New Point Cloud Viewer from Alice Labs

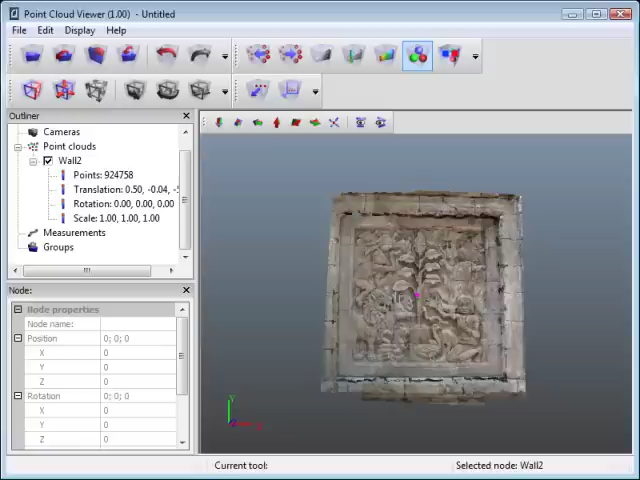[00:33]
They can install on their computers, and you can send them Point Clouds and projects, and they can also import different file formats of Point Clouds for viewing on their PCs. So this is actually a really, really nice tool that's being offered by Alice Labs, and I'm a little bit excited about it. So today what I want to do is show you a little bit about it.
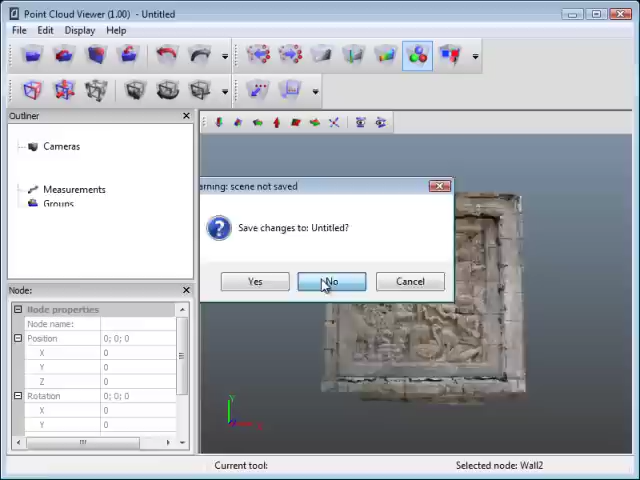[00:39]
I'm just going to reset my screen here. If you are a Studio Clouds user, this will be very, very familiar, because it looks like it's just a tuned-down version of Studio Clouds that doesn't have all the options.
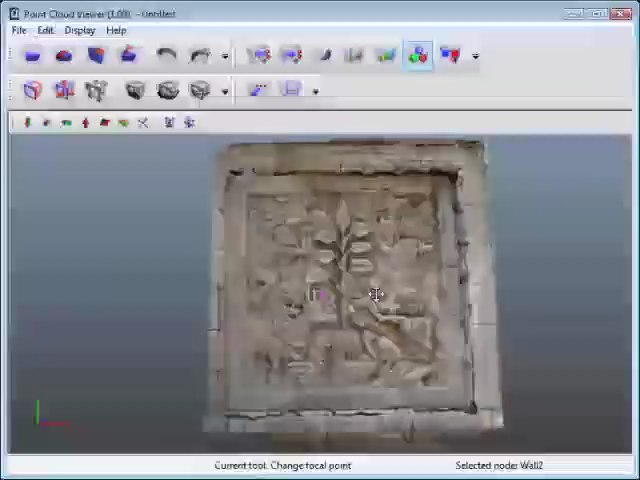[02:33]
So rotate is ALT, middle button. I can just hold down the middle mouse button, or the mouse wheel, and click and drag. And again, between the two, you can pretty much do anything you want. So if you are a Maya user, you can change the options.
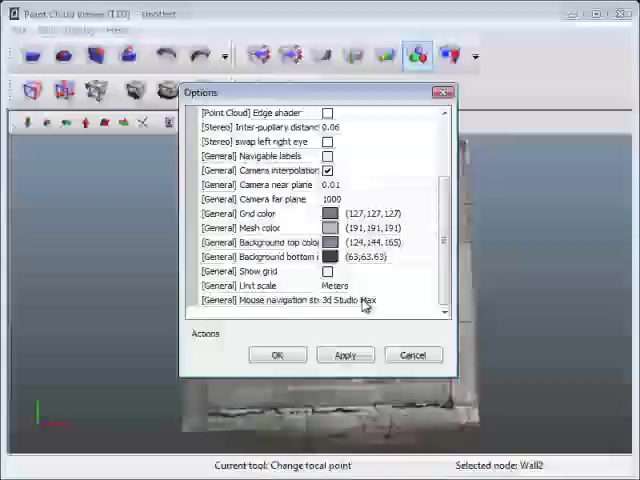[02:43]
I believe it comes default with Maya's navigation settings, but I like 3D Studio Mac's.
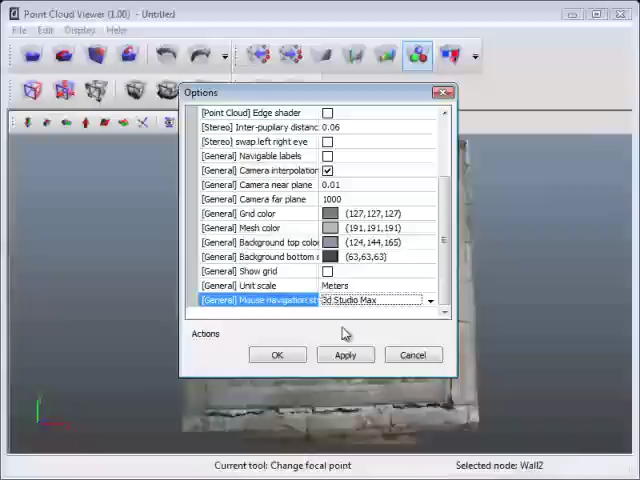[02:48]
And you can also choose to show the grid. This is typically on by default.
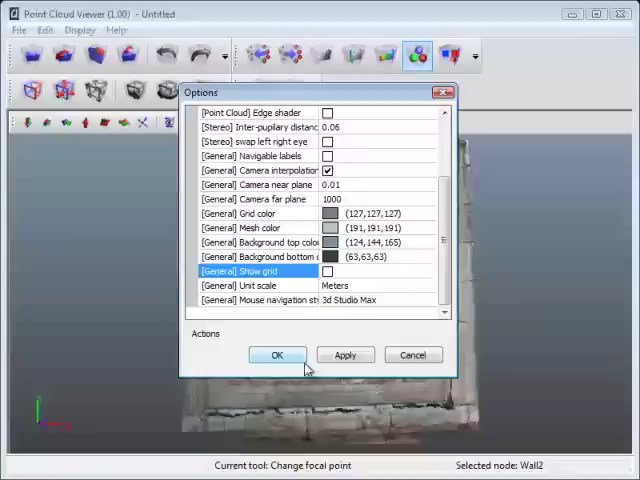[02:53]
I'm going to just keep it off. And there's some other options here, so you can choose to show less of the Point Clouds. If you only want to show 100 million points or 50 million points or whatever, then you can adjust this number here. There's also a whole number of different settings that are very similar to Studio Clouds.
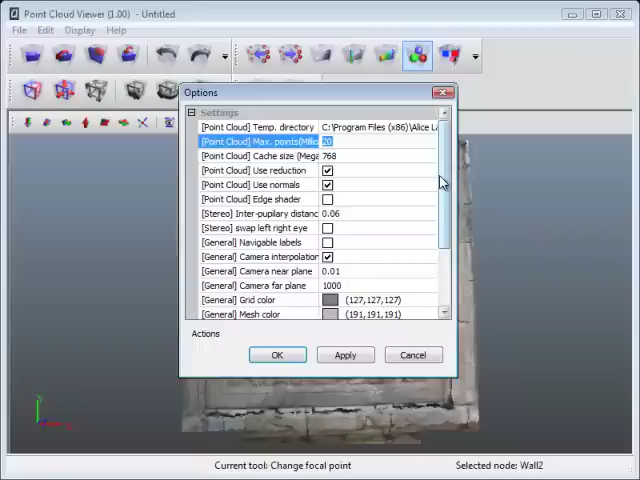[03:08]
I won't get into them all, but we'll just leave it at that. Also, some going across the top here, these are some of the file import type of functions that are up here. Undo and redo.
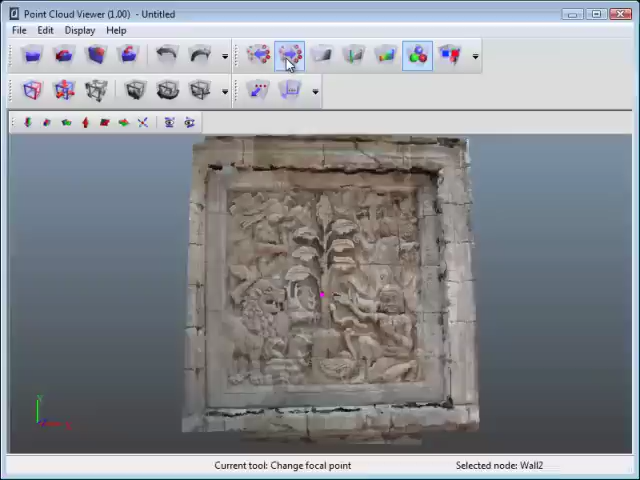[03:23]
Also increasing and decreasing the Point Cloud size. So I'm just going to leave it on for the minimum.
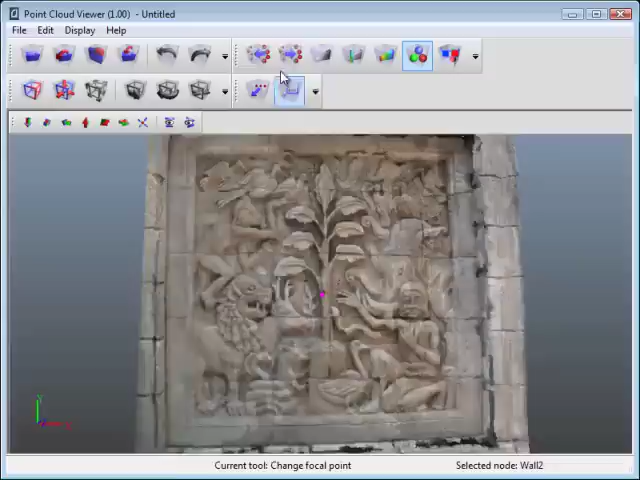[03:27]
And then you can choose different ways to view the Point Cloud.
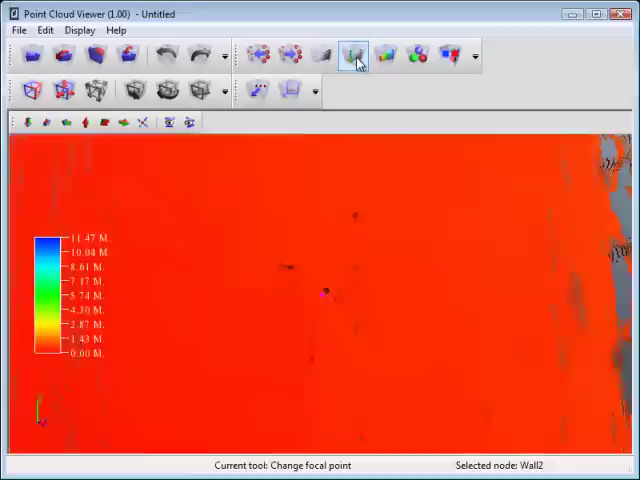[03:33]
So you've got grayscale, you've got height ramps, you've got reflectance, RGB, and also stereo.
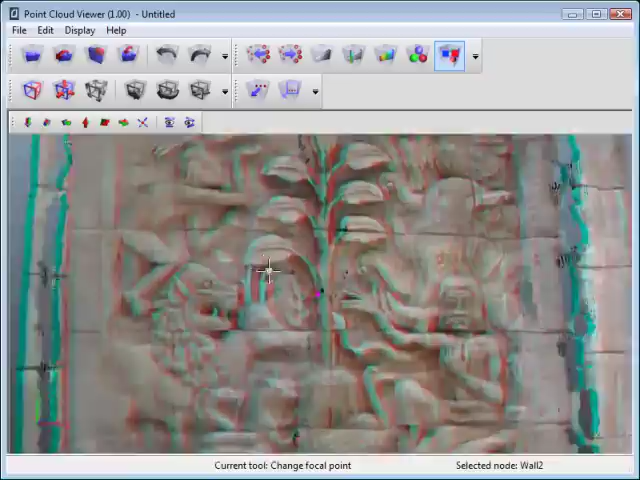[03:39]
So if you've got a pair of glasses, 3D glasses, you can throw those on and have fun viewing this in 3D.
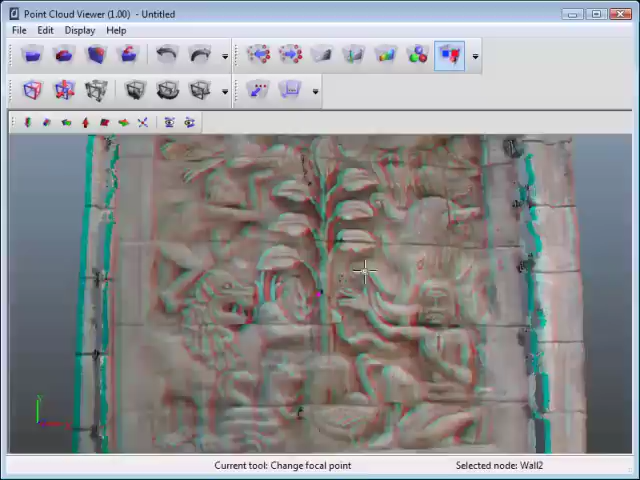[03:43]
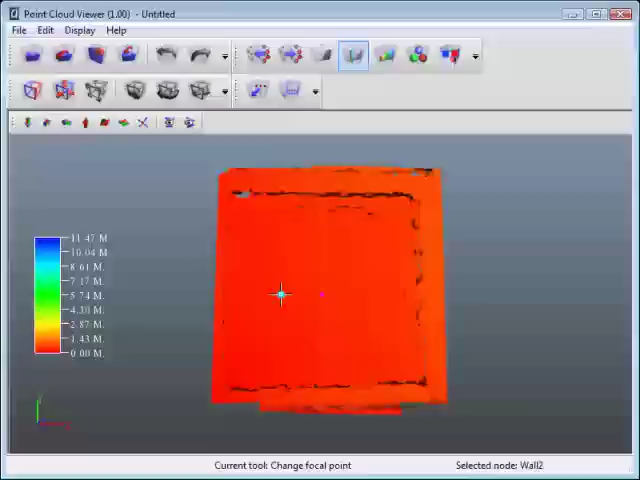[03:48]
The height ramp is actually quite interesting, but the height ramp is affected by the limit box, which is down here.
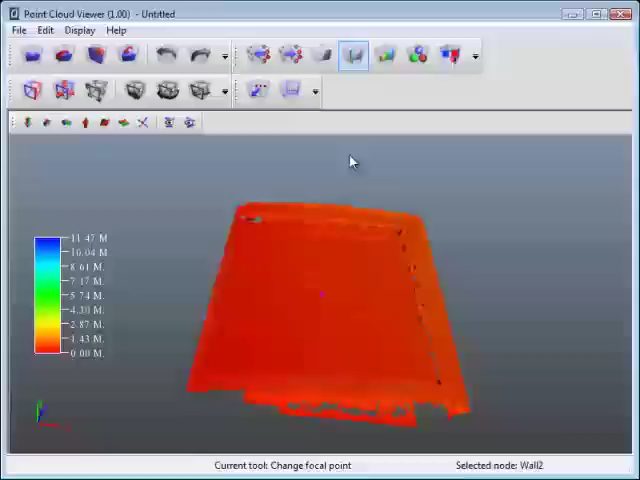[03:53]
Now, I'll shut that off and maybe I'll go back to RGB and I'll come back to that. But the limit box, if I click that, you'll see that I've got a limit box around here.
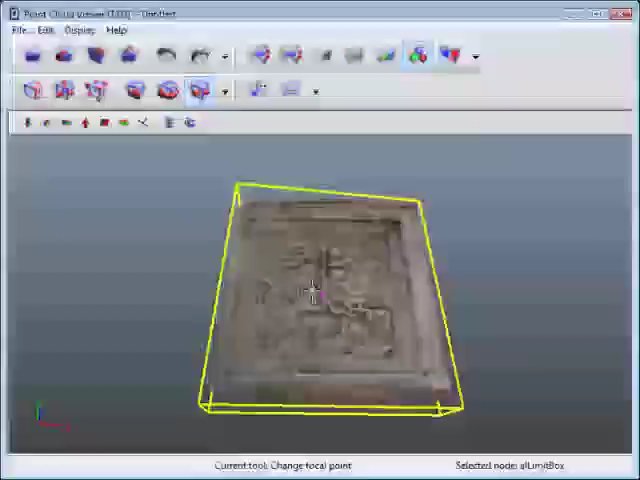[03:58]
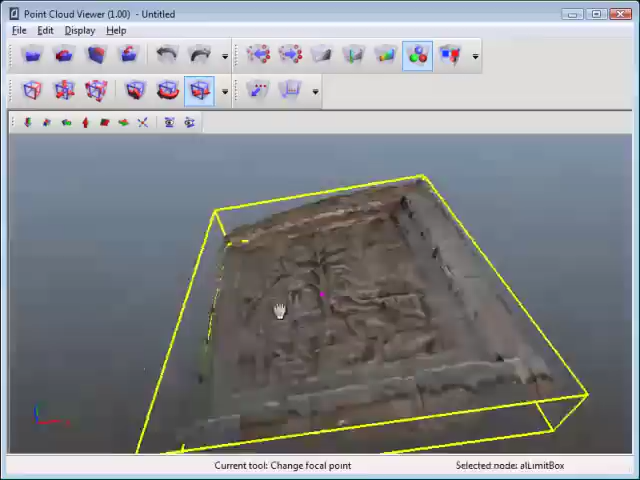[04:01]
And the limit box is, in fact, just something you use to clip off.
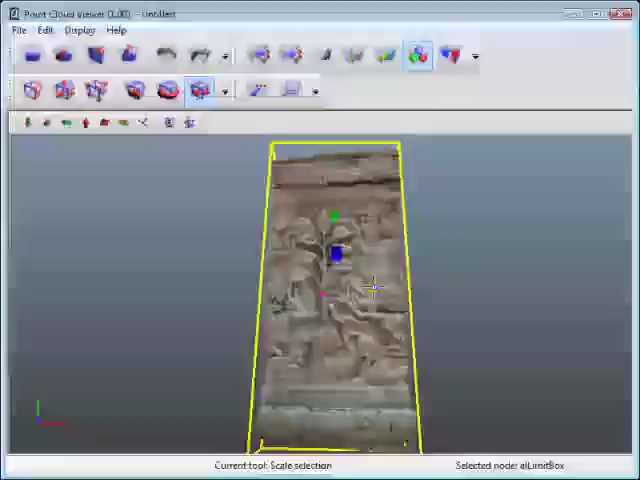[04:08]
You see I'm just scaling it here to get rid of anything that's outside the clip box. So if you have a very, very large Point Cloud, you want to focus in on a very small portion, you can move, rotate, and scale the clip box. I'm using shortcut keys here, but you can do the same things here.
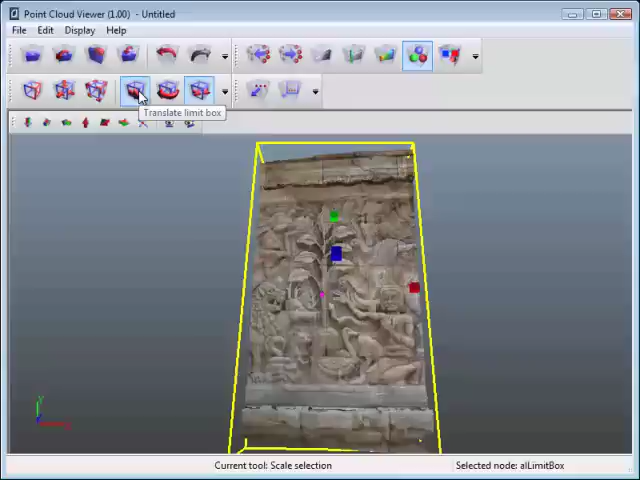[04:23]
So you can translate. So if I click on translate, just click on the length of the arrow here, and you can just move this across.
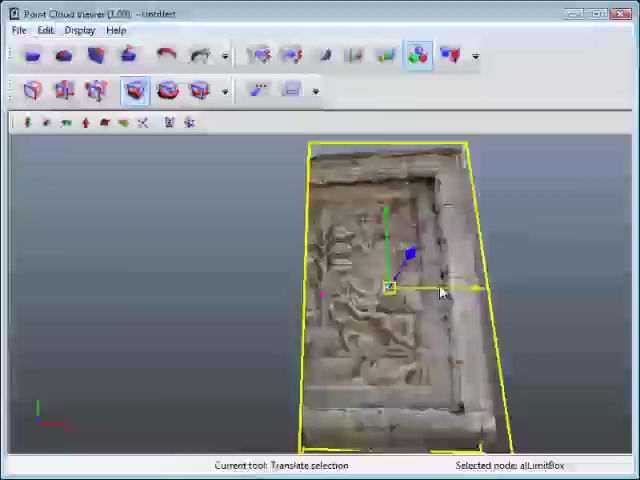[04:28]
You can also rotate.
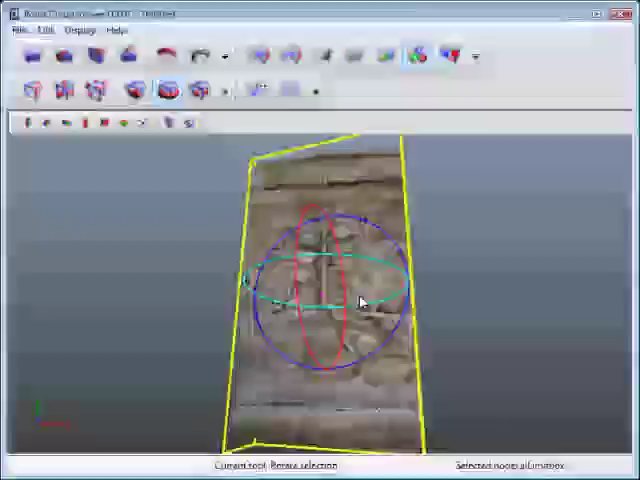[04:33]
So you can rotate this around any axis, and you can also scale. So just click on the boxes here on the gizmo, and you can do some different things there.
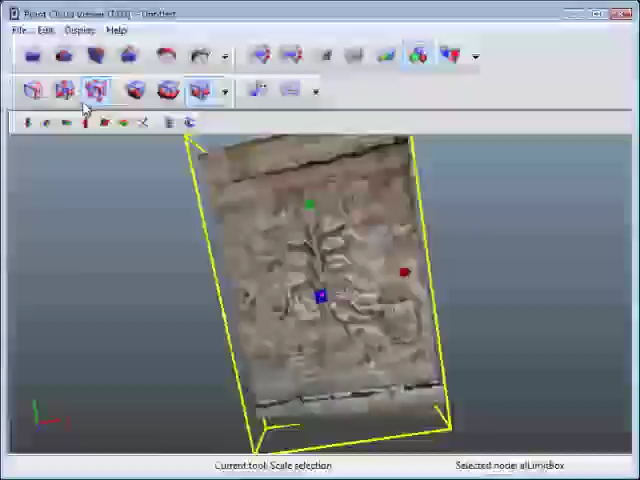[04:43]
Now, here it says fit limit box, so I'm just going to do that again.
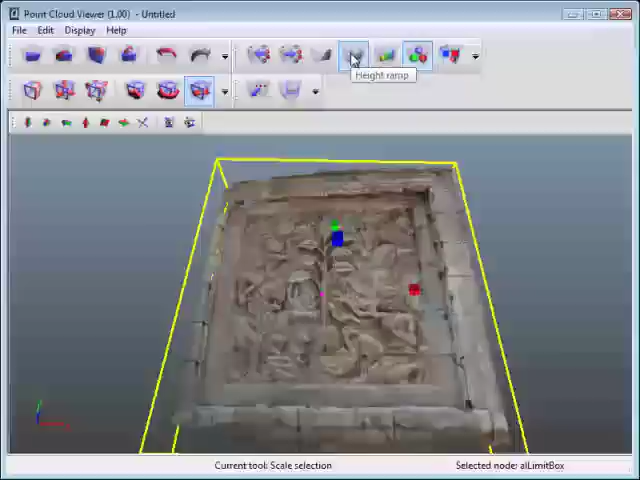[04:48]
Going back to the height ramp, if I click that now, you'll see that I actually have a better resolution, or better resolution here,
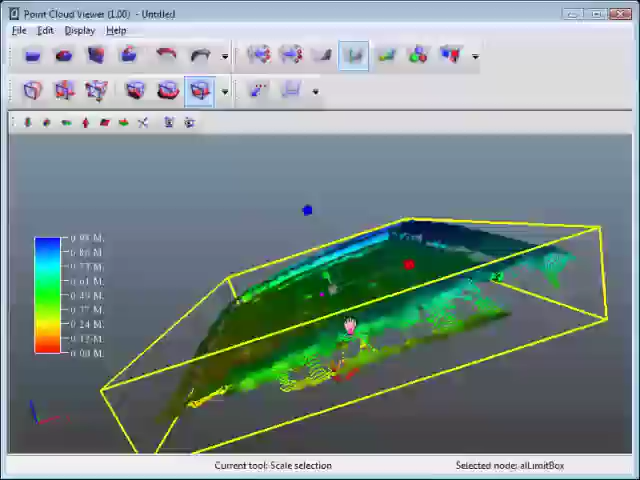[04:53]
because the height ramp is affected by the limit box. So now that I have it here, I can do some things.